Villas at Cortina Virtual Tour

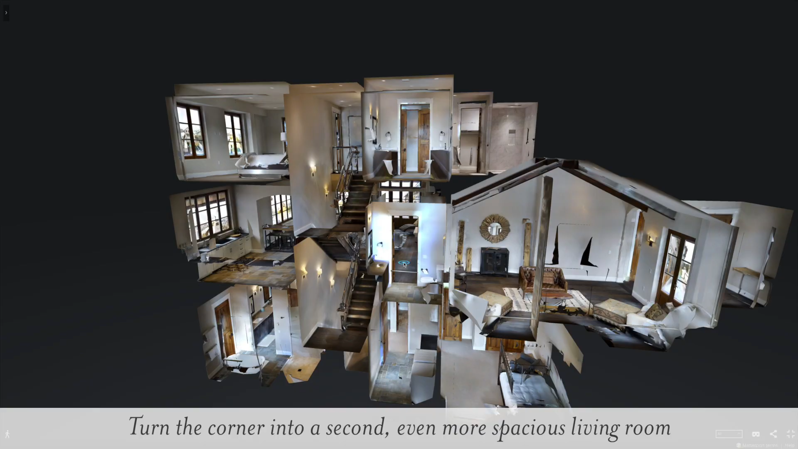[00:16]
Turn the corner into a second, even more spacious living room with tall ceilings and walls of windows.
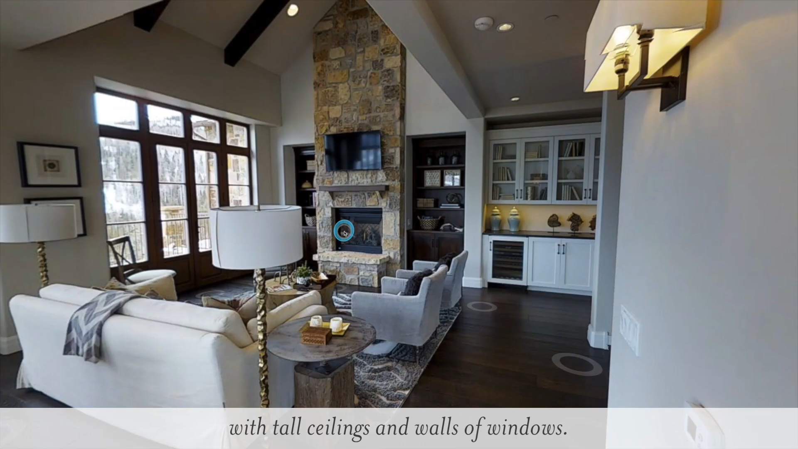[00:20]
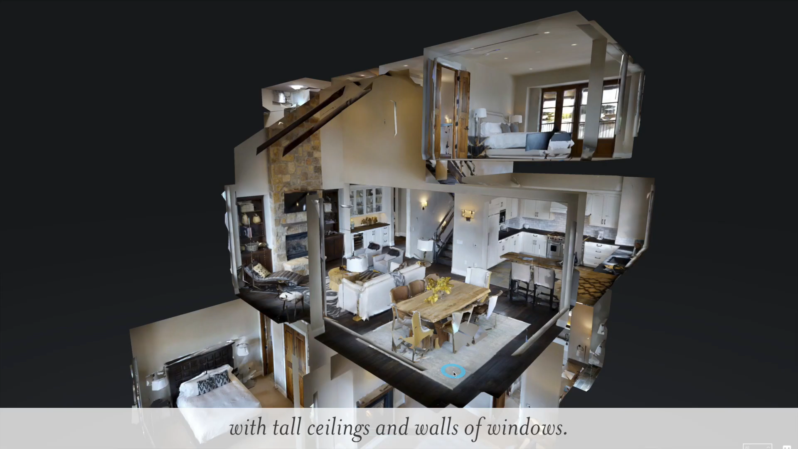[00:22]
Enjoy the open floor plan with the living room, dining room and gorgeous bright clean kitchen, perfect for hosting.
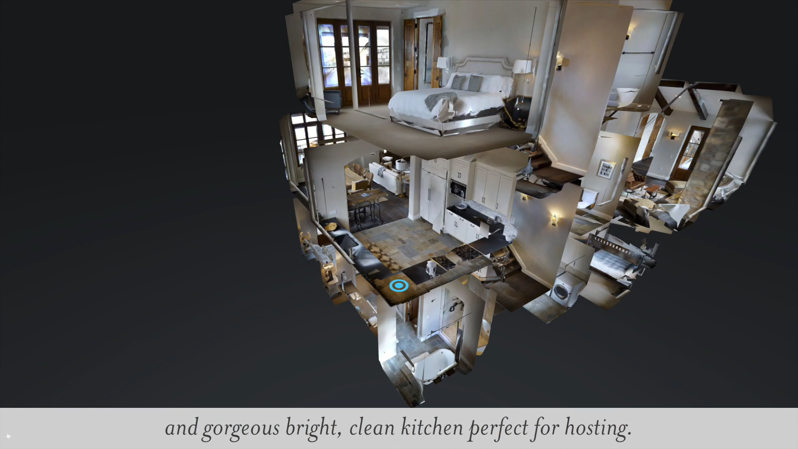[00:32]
Next, head up to the third floor dedicated solely to the master suite with its own balcony and stunning views from every window.